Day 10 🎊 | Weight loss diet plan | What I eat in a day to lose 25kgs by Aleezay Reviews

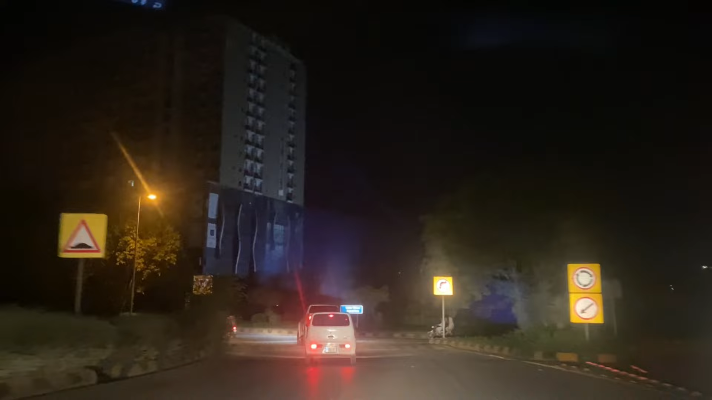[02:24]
grandparent के घर जाए तो आपको सही ठोंस ठोंस के खला के भी जवाते हैं anyhow मैंने वहाँ पे कुछ ने खाया यह जो building आप देख रहे हैं मैं आपको कभी day time में दिखाऊंगी यह centauros से भी बड़ी building है यह diet plan चेंज होने में पांच दिन रहे हैं